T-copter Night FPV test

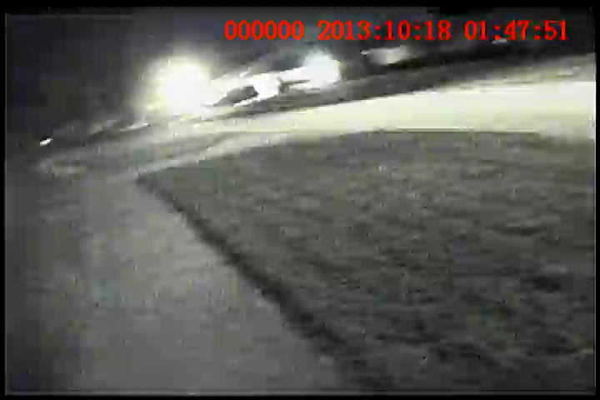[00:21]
It's about 1 o'clock in the morning. Low light lens works pretty well.